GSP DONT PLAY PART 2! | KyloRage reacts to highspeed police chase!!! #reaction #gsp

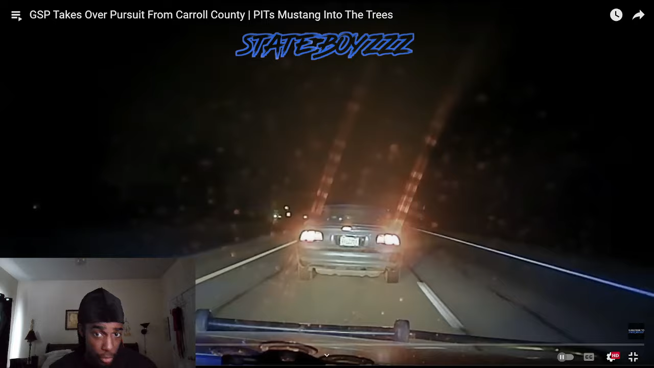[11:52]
It looks like they're not even trying to even get away. Yeah, this is definitely a V6. Yeah, this is gonna be a long chase. It should be a quick chase because, I mean, it's not fast.
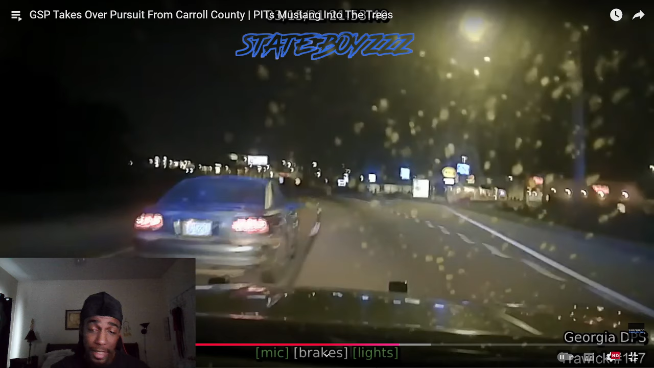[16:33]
See? They needed backup. They needed this police officer. See, this police officer is trying to get the job done. The other police officer, lazy. Like, why are you going that slow? Like, hurry up and just get behind them. Pause. You know, and do the pit. The pit maneuver, like. There we go, look, see? He going fast. He trying to hurry up and go home tonight. Oh, shit.